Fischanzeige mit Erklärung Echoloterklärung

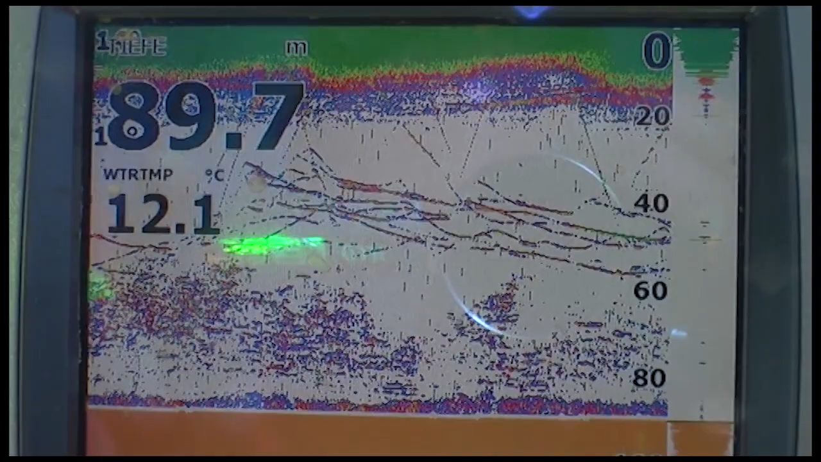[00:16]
On screen: depth 89.7 m, water 12.1°C
Da unten am Grund sind irgendwie ein Haufen Kleinfische. Und die Seelachse jagen hier im Mittelwasser. Die Striche, die oben weggehen, sind unsere Köder, die wir ablassen und die Fische, die wir hochziehen. A bit too small, isn't it?